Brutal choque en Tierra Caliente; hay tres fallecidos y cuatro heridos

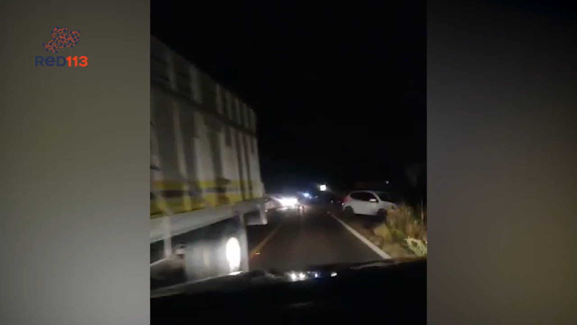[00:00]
La mañana de este lunes se registró un fatal accidente vehicular sobre la carretera Patzingán-Aguililla en el que se vieron involucrados dos taxis y una camioneta. A consecuencia del choque, en el lugar fallecieron dos masculinos, mientras que en una clínica murió una mujer y hay cuatro lesionados.